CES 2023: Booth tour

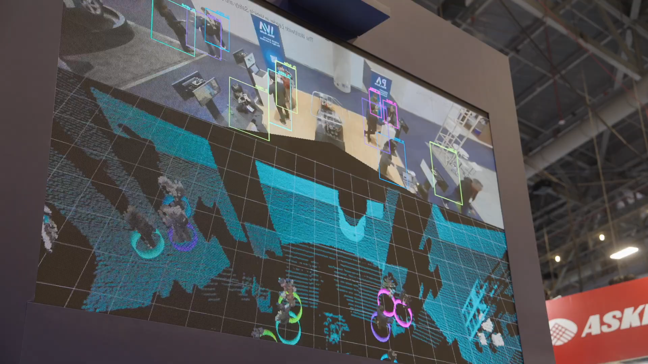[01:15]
LiDAR results and you can also see that we're doing an early sensor fusion where the RGB from the camera images are being projected into the point cloud data.